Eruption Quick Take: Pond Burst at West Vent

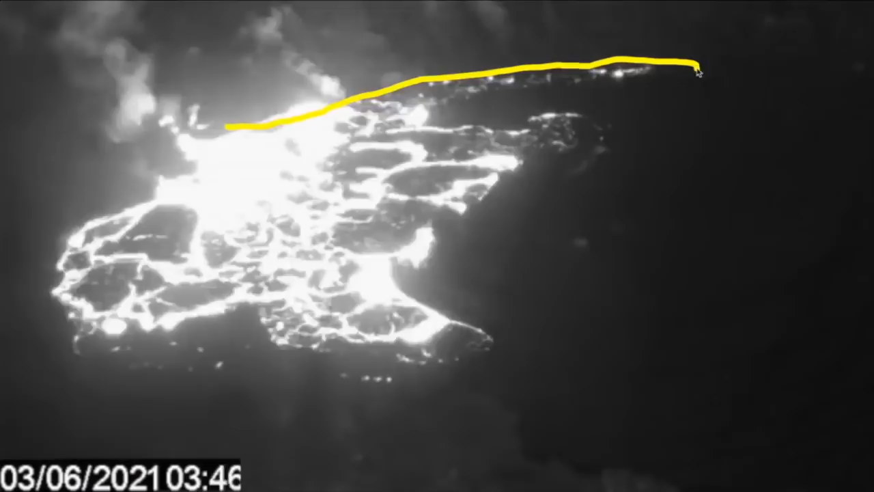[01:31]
The main activity being right in here and then putting a new entry right right right in there.
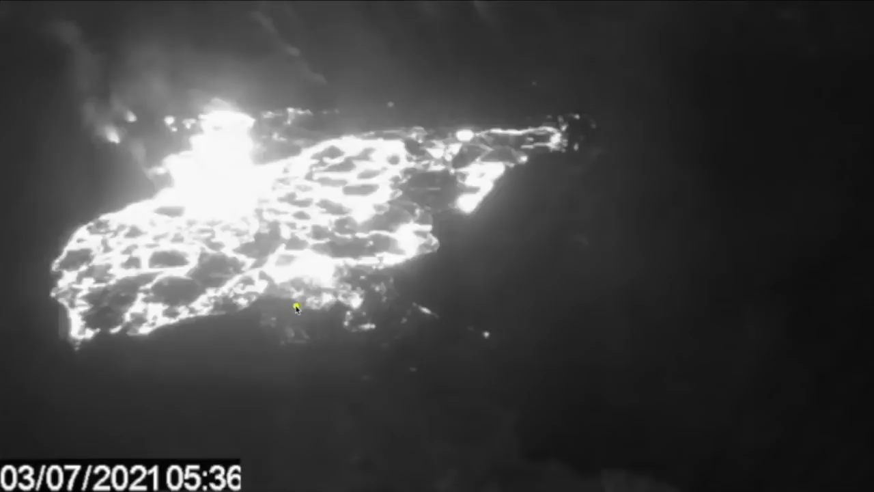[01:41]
And I see it's actually become higher on this back side than
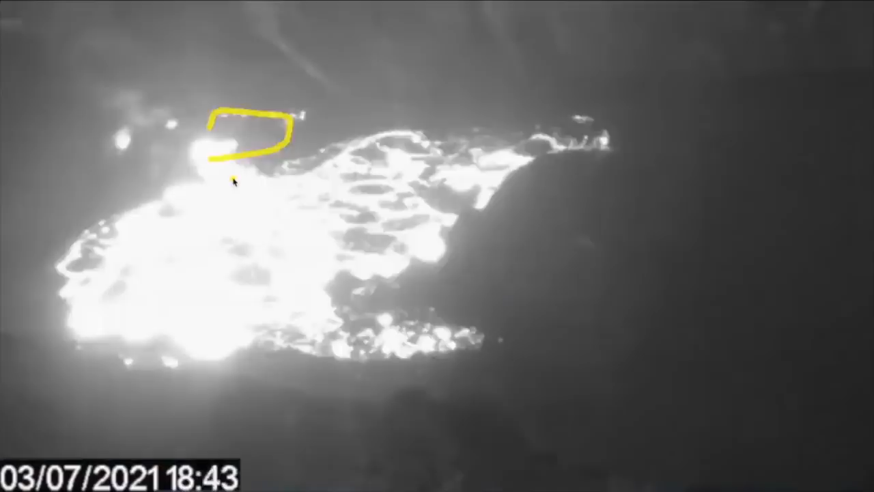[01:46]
the lava lake edge right over here. We'll zoom in one more time play it a little bit slower in a full sequence here.
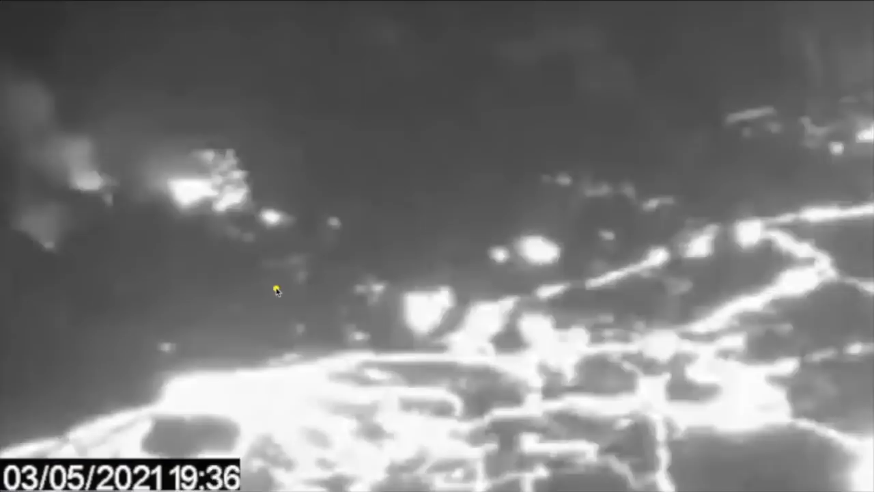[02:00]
See your area right in here and we're building in a perch lava pond.
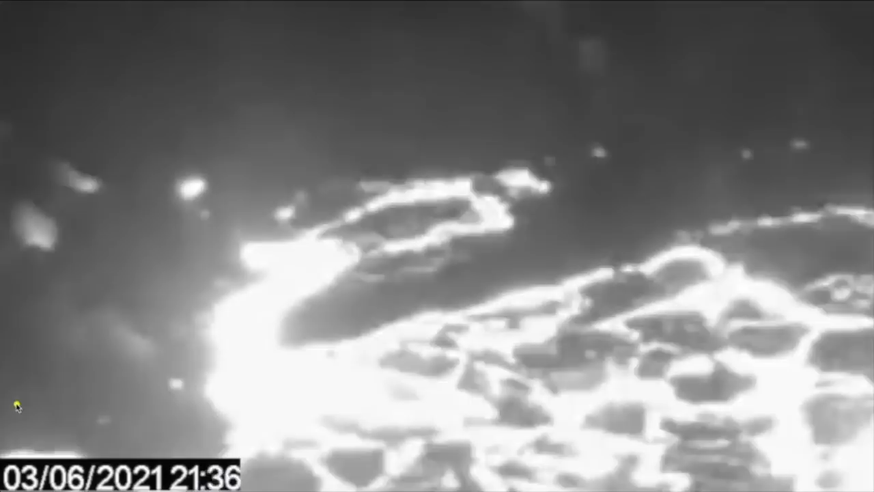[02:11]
You can see it builds a crossover. There's an entry point that persists right through here and this is where the main bulk will drain out. There it goes right there.
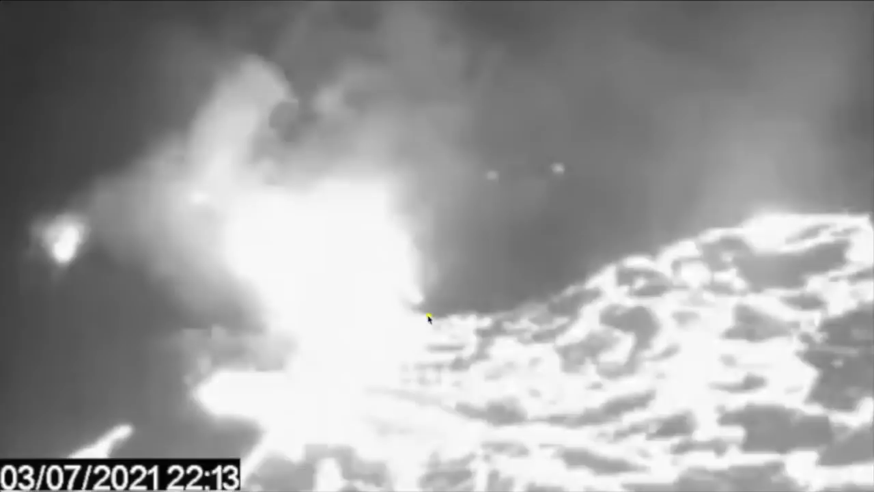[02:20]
You actually can saw a little bit of movement of the wall of the pond over in this side and this side that kind of sag outwards and allow the lava and the interior to be released into the lava lake.
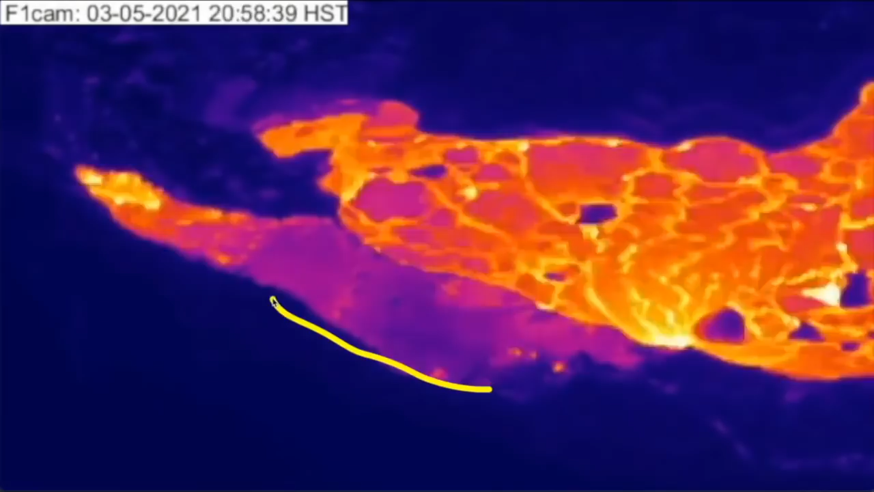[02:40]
It was long to start before it builds up this base right in here and builds the perch lava pond right in here.
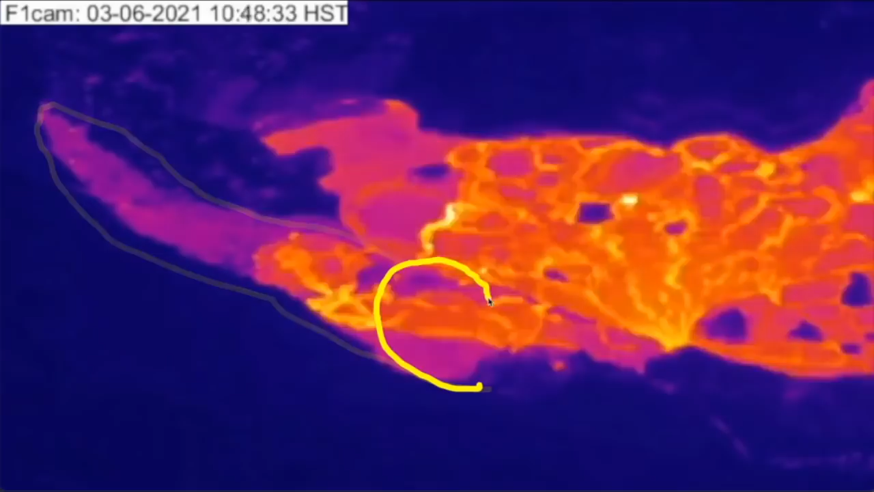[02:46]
We're now looking in a thermal camera from the west so slightly different view than the previous angle.
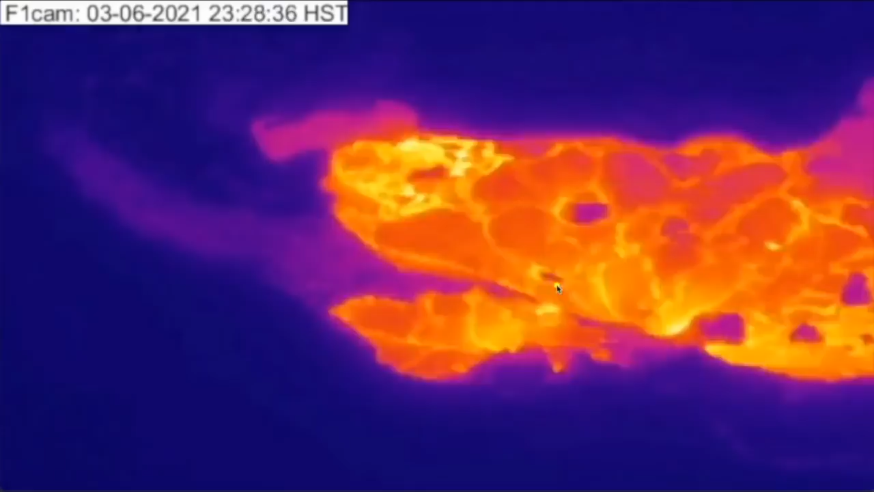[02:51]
But we can kind of see it builds a crust cooler colors and now you can see it draining back in right in there.
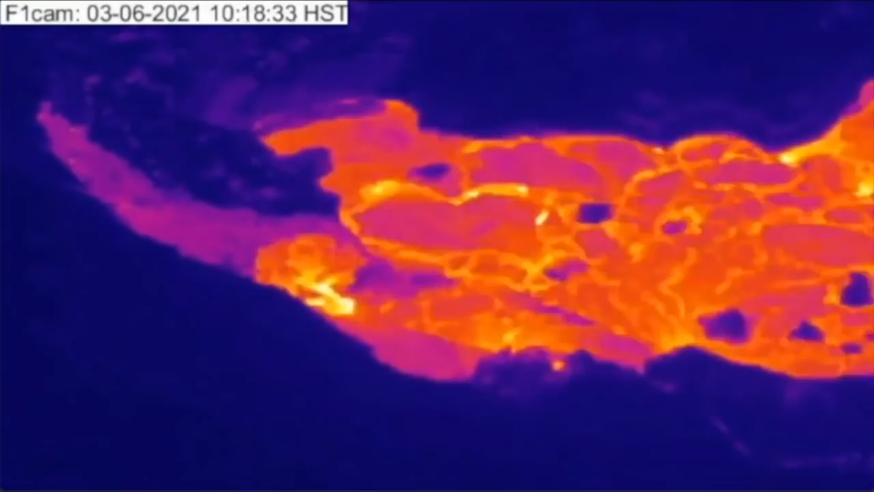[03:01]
Let me rewind that since I just drew over it and back over here. It's just a small draining still filling the lava lake and the big the big draining comes right about here.
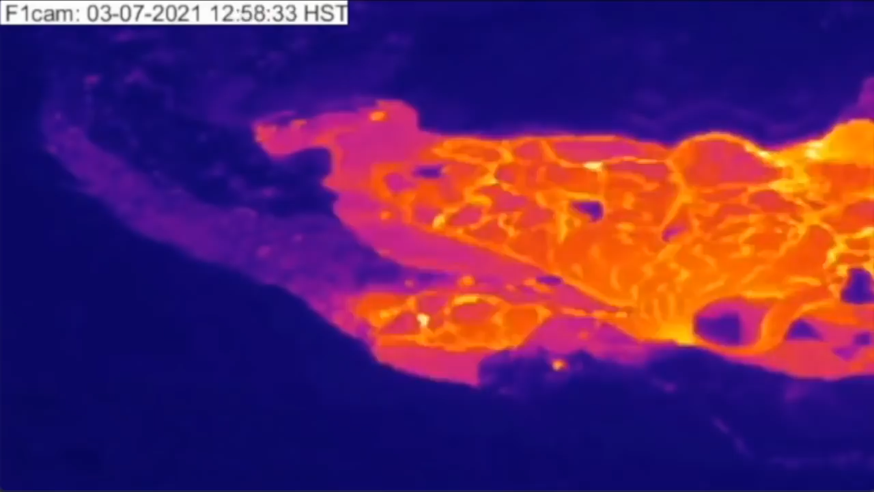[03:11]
See the sagging of that cracking and the cooler colors of the crust right in there.
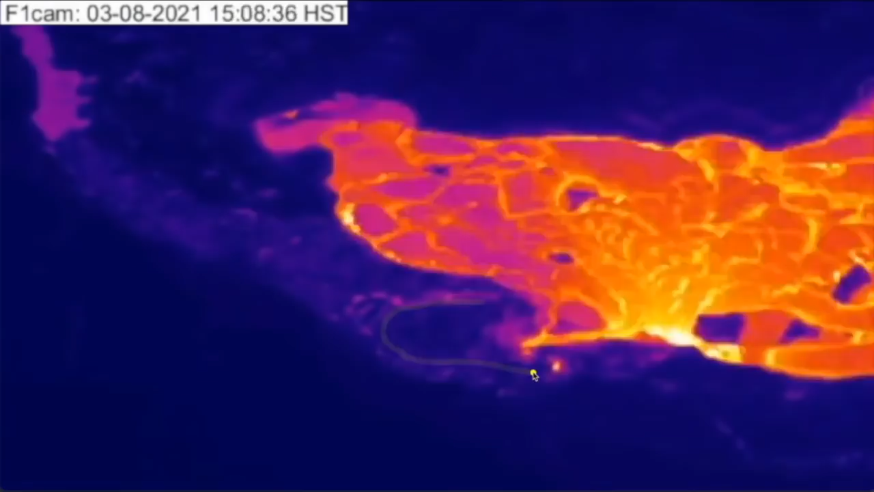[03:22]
Right and that's the thermal view and we can kind of zoom out a little bit and see it look at this in the context
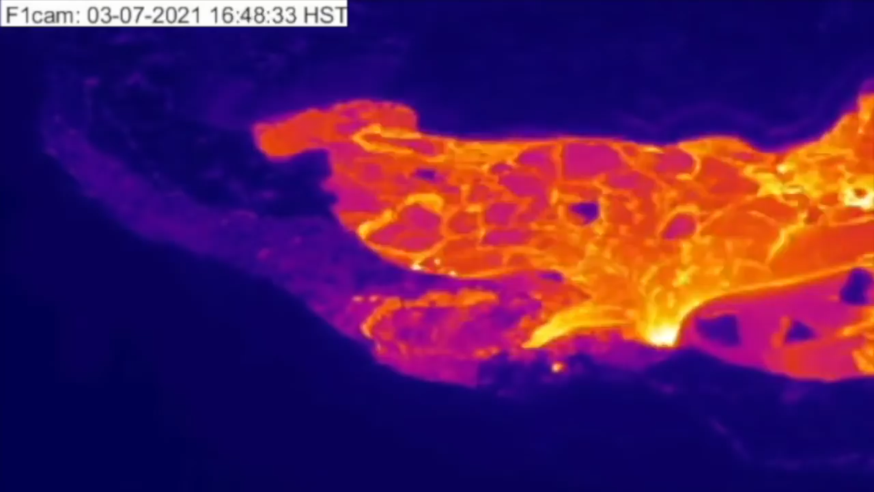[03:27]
here's a view of past week and a half or so showing that main and wet entry point in the west vent and here's our new one that's persisted now for the last few days.
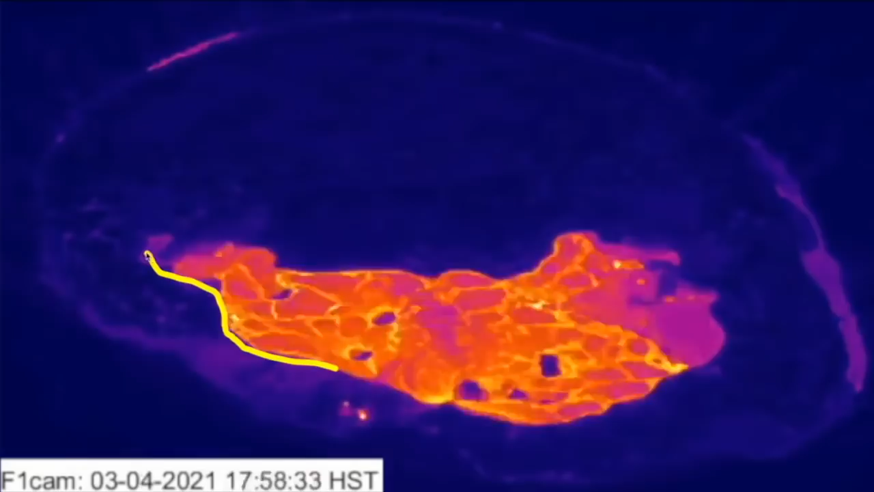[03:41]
All this within this initially more of a crescent earlier last month shaped lava lake that's been receding from its south and from its north into this more of an oval shape. And all this while feeding lava beneath this crust in the backside and injecting lava up through the cracks and these occasional worm flows on the edges.
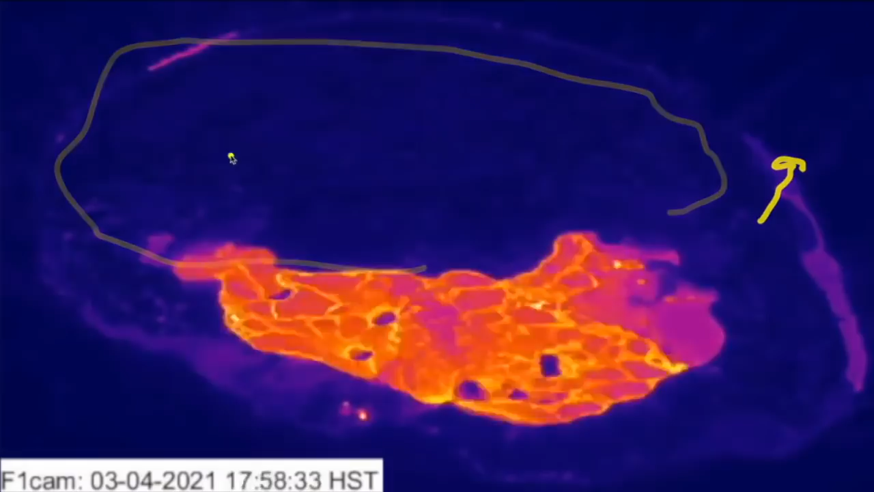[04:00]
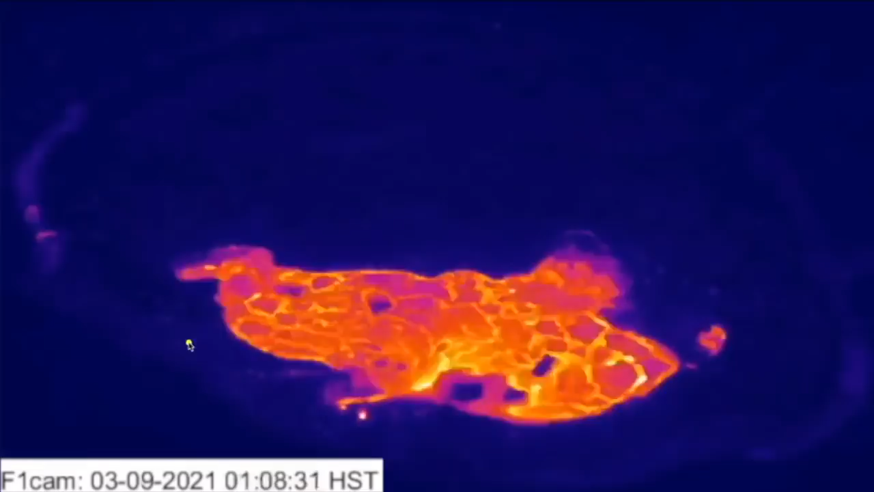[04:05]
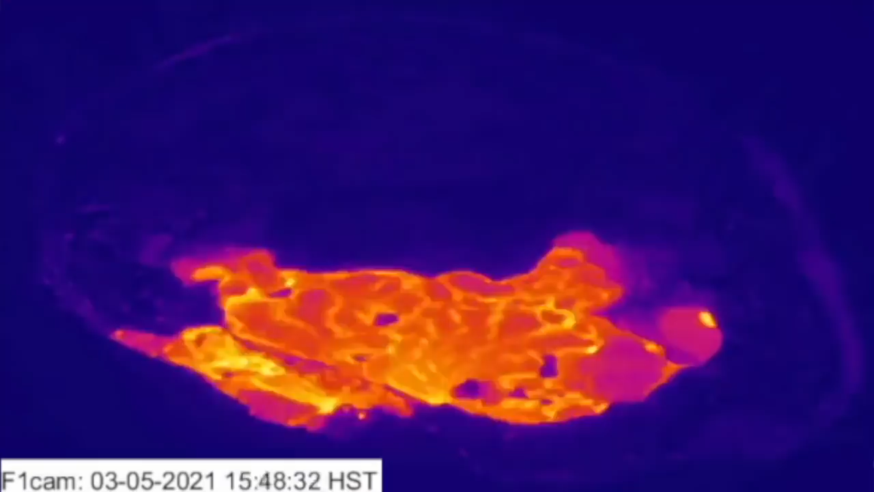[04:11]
So we can see that the shape of the active surface of the lava lake has been changing. Not only that but we can kind of see here this is a clip from the S1 camera daytime for several months now and I'll play this on a loop.